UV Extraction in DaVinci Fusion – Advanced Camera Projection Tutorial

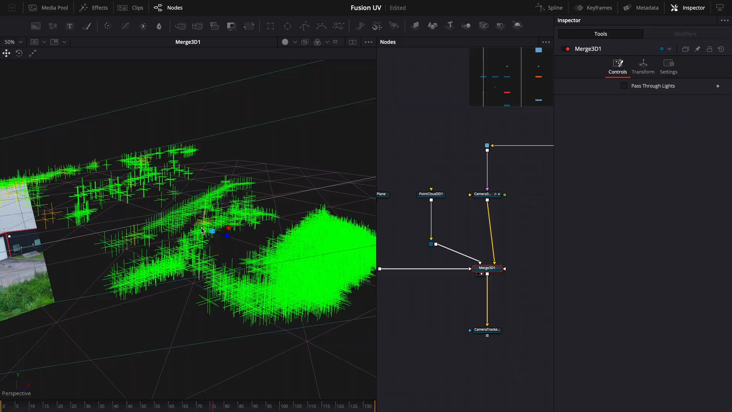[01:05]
Right-click the viewer. Go to Camera and pick the Camera 3D.
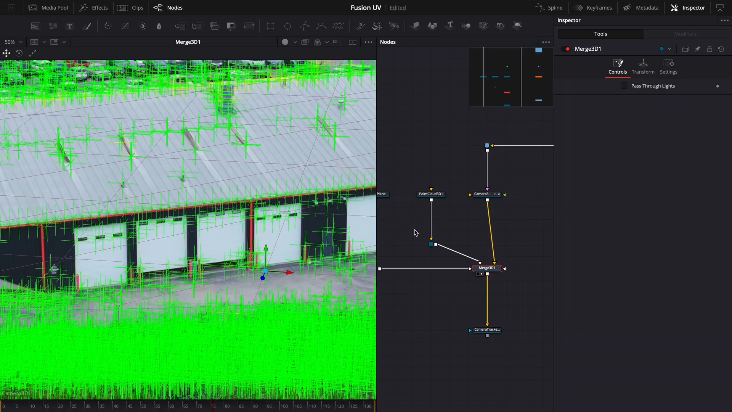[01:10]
Now we're looking through the actual camera. I'm going to turn off the ground plane for a clearer view and scale down
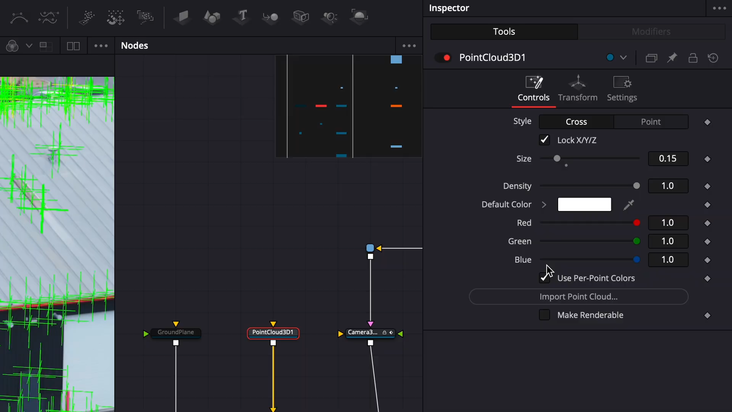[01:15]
the point cloud because it's currently blocking my entire life.
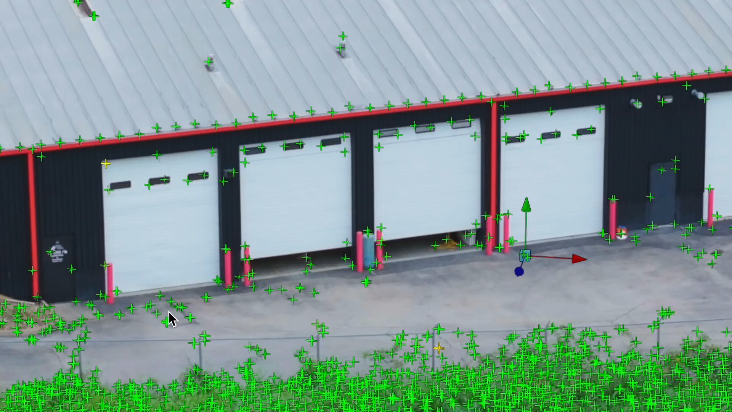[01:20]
Now I'll select a few points, right-click, and create an image plane, just like we did in the first camera projection tutorial.
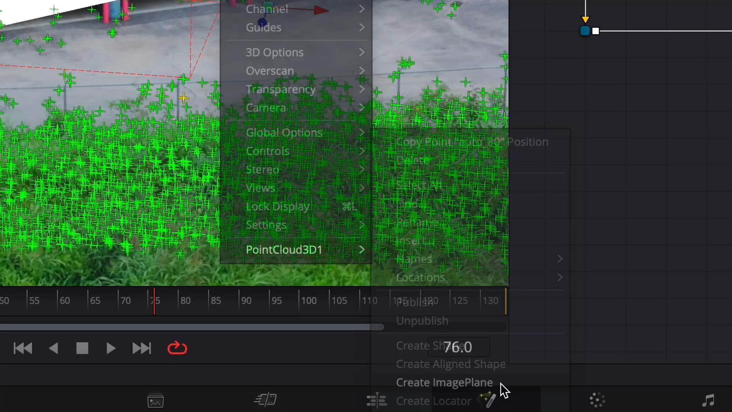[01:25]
This helps us drop the image right where it needs to be in 3D space.
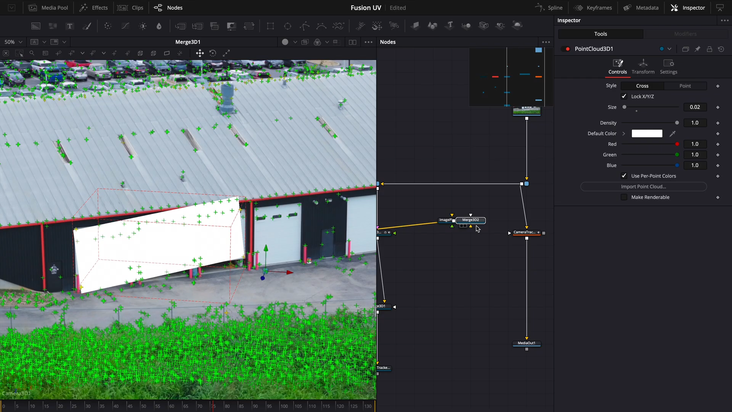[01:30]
Let's delete that extra Merge 3D node. It's just hanging out, doing nothing.
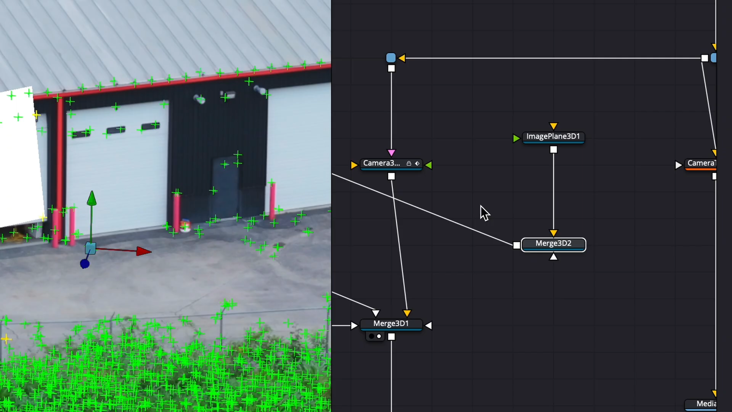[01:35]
And connect our image plane to the main Merge 3D.